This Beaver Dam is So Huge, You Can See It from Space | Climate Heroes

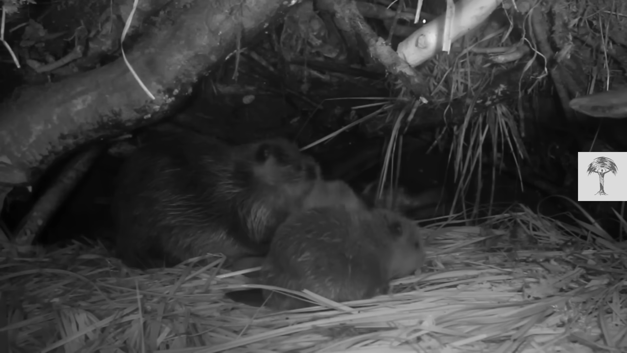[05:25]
The entrances are underwater to keep young ones safe from predators. Above is a suite of rooms. There's a mud room where they can dry off.
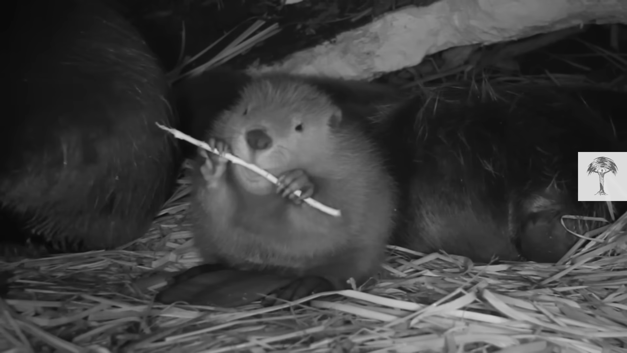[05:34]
A family room where they eat and sleep. The roof is kept loose to let in fresh air.